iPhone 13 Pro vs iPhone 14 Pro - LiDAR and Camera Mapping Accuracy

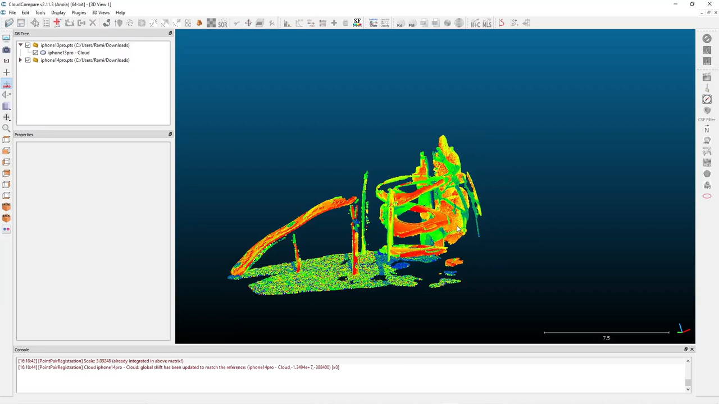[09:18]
As you can see here, this is the iPhone 13 Pro's intensity point cloud from the LIDAR sensor.
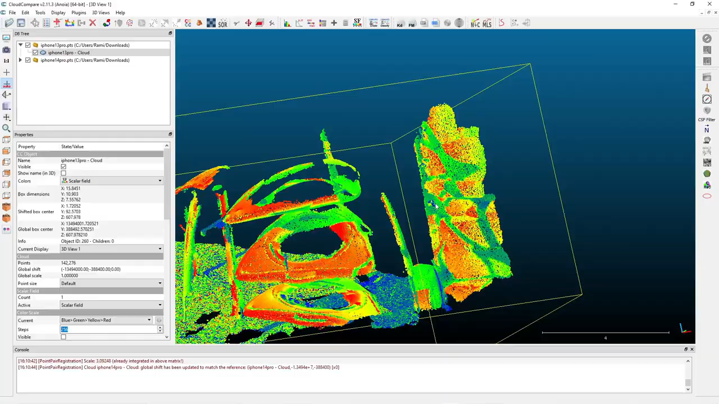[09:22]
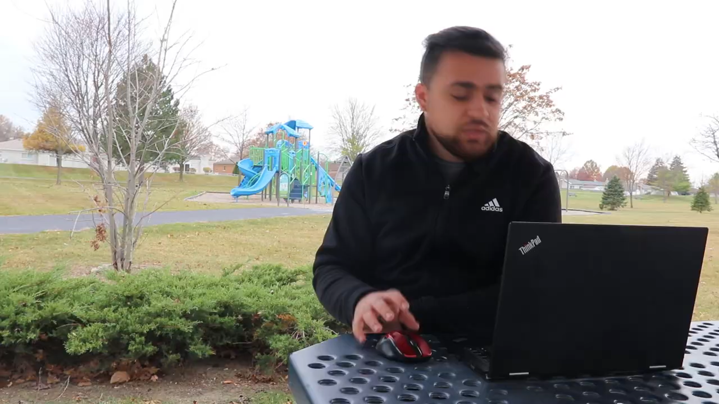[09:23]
This turned out really, really crisp. I like it.
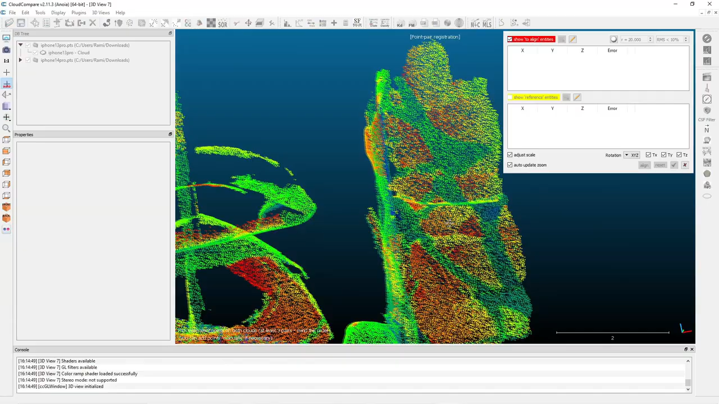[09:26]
And I'm going to find the position of all the targets here and reference
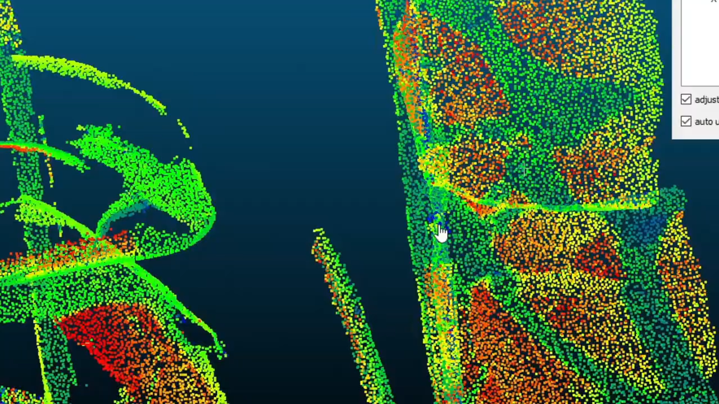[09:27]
them to the coordinates from the total station to see the relative differences.
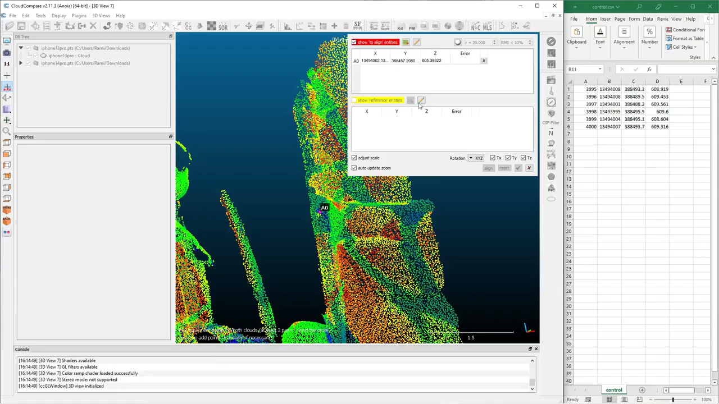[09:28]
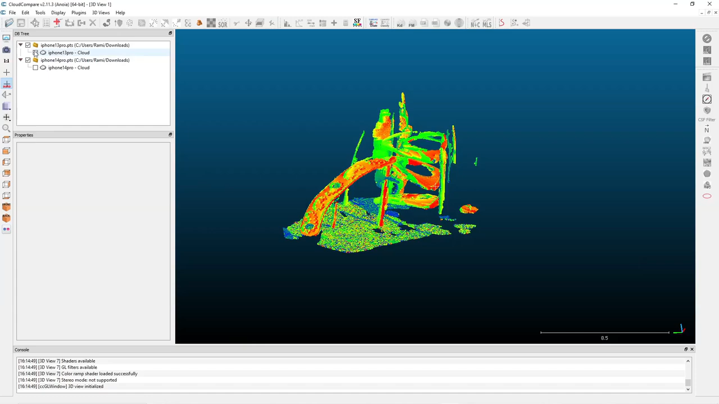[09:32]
Once I finish with the 13 Pro LIDAR point cloud, I'll open up the iPhone 14 Pro LIDAR point cloud.
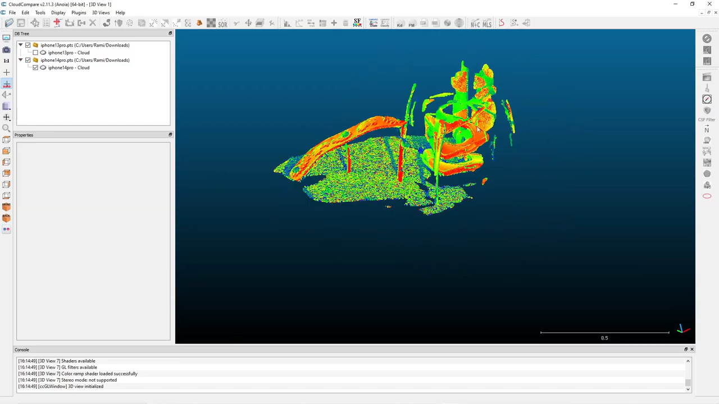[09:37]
And as you can see, it looks pretty similar, very good returns. And I'm going to repeat the process with the targets.
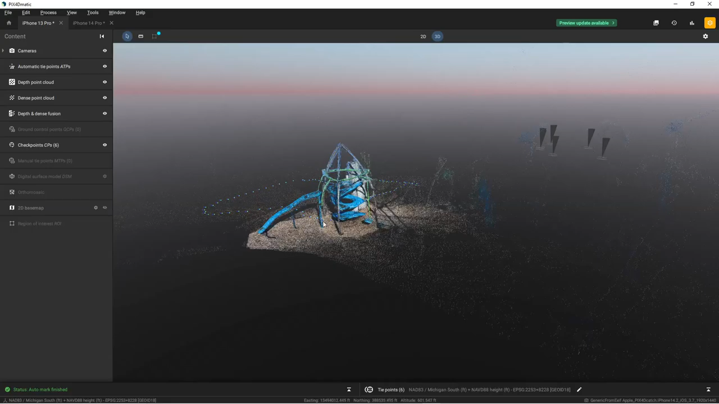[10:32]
And if we look at the iPhone 13 Pro, you can see this looks really, really clear, really, really crisp. Looking around here, I can see that there's definitely a ton of detail.
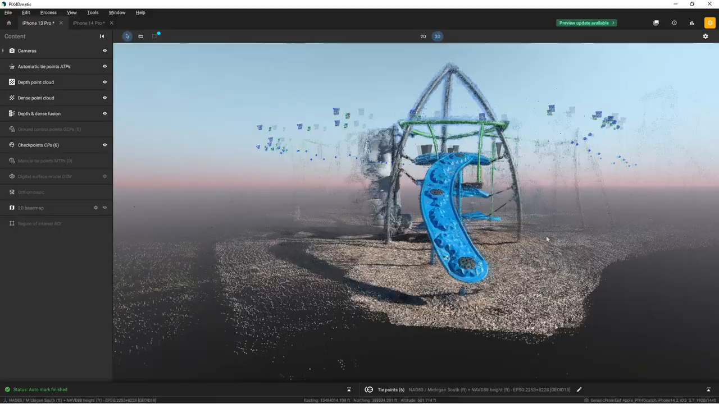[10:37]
And the 3D reconstruction is actually really, really nice. We definitely do have some noise.
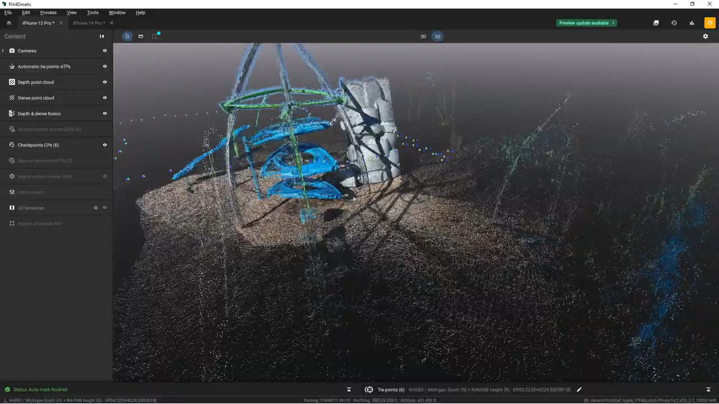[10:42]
If I zoom in here and look around these poles, especially up at the top, you can see where there's some sky filtering issues.
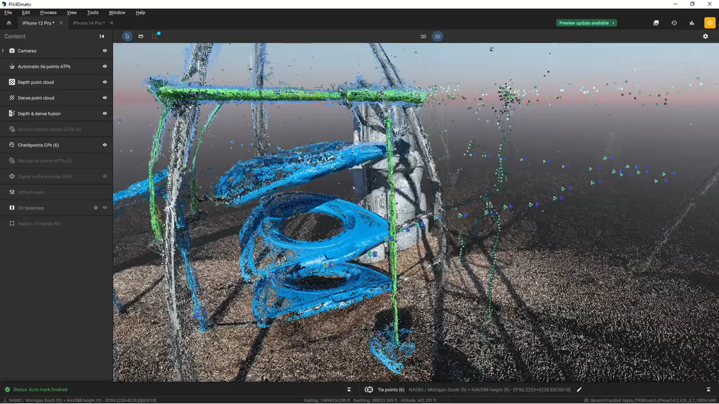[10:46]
Even with the sky filtering feature on it, Pix4Dmatic, it's still struggled to clean up all of those points.
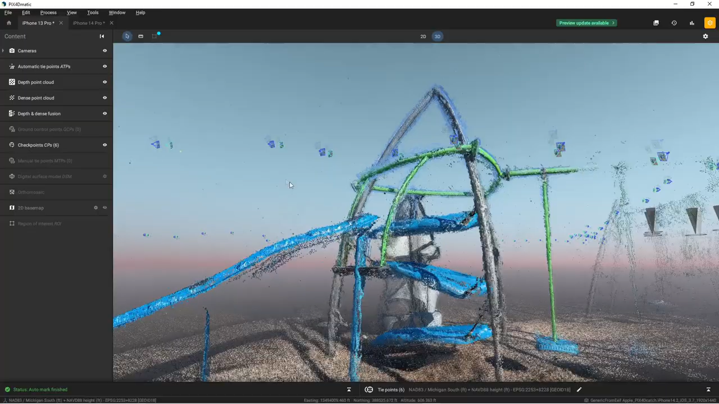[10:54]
Nonetheless, though, we could definitely make out what this structure is.
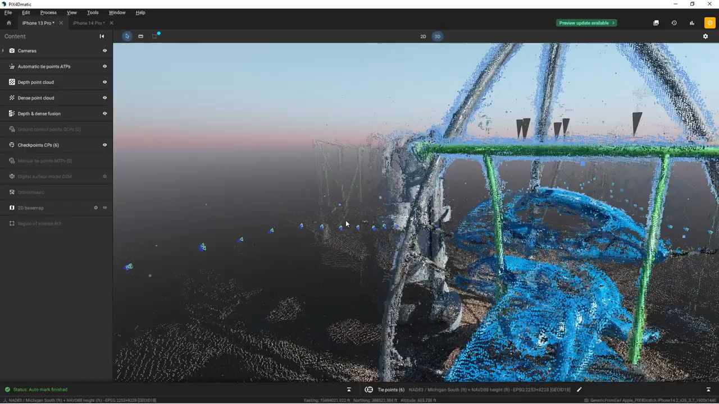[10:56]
I mean, this is a pretty complex structure. It wasn't something that was flat and easy. I wanted something complicated, and the iPhone 13 Pro did a really good job of reconstructing it. Now, switching over to the iPhone 14 Pro, if we take a look here, this looks pretty similar to the iPhone 13 Pro.
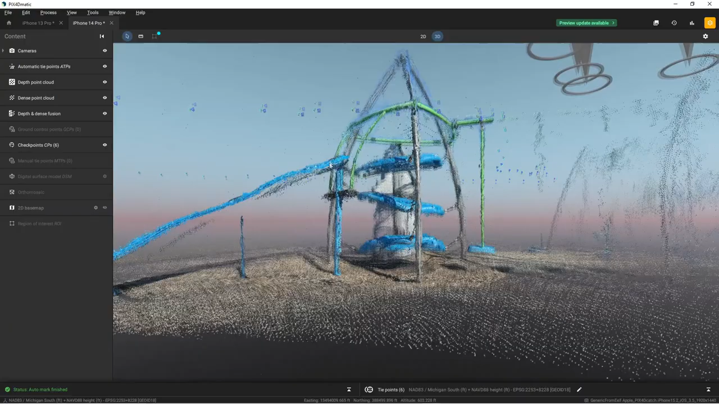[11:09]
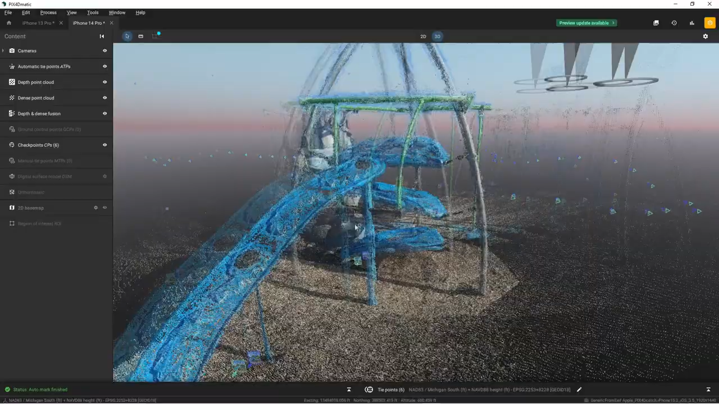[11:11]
And that's because we're using the same 12-megapixel camera and the same LiDAR sensor.
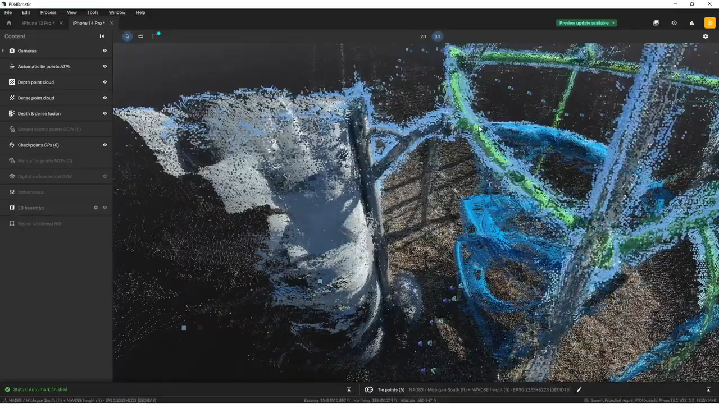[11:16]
There really wasn't an upgrade on these sensors, unfortunately. And we cannot use the 48-megapixel camera with third-party applications,
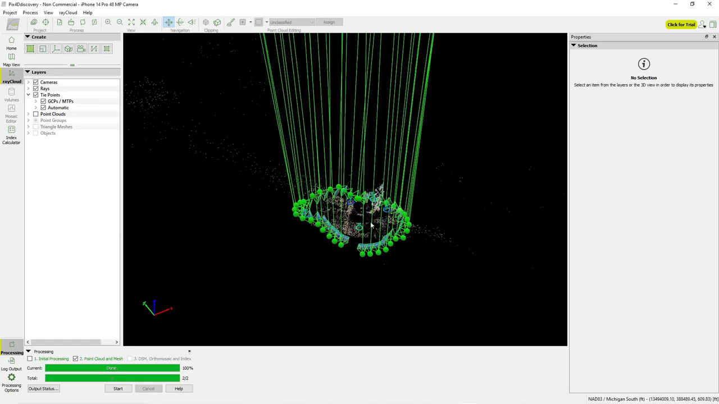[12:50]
I really wasn't able to make out any of the features, a little bit of the rock wall, but after that, I mean, everything kind of was just all over the place.
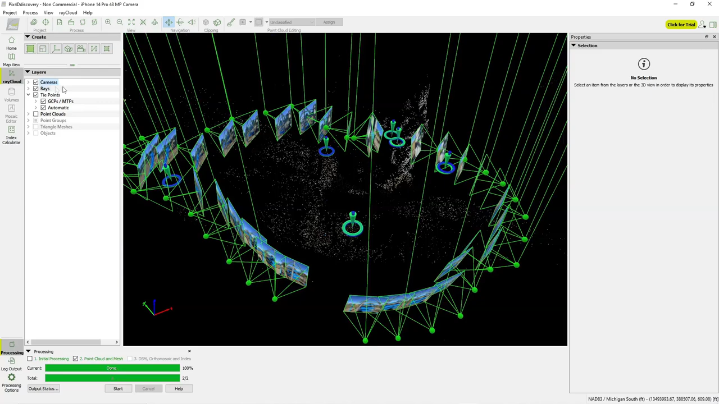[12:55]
It definitely struggled with processing this, and I'm just going to assume that it's going to be very difficult to do this unless you're using a third-party app like Pix4D Catch.
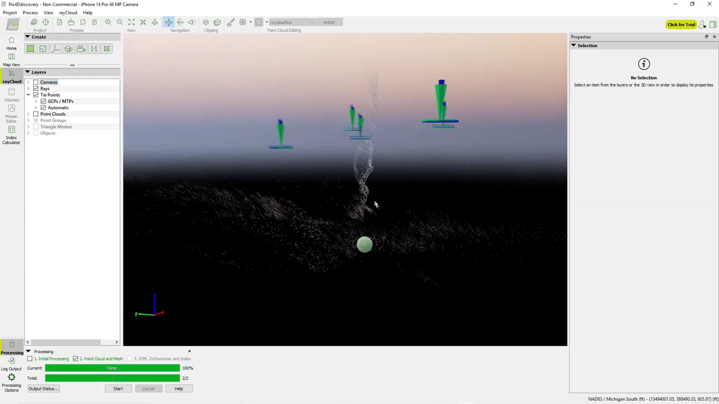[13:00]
So we can't use the 48-megapixel camera just yet, but maybe we will in the future.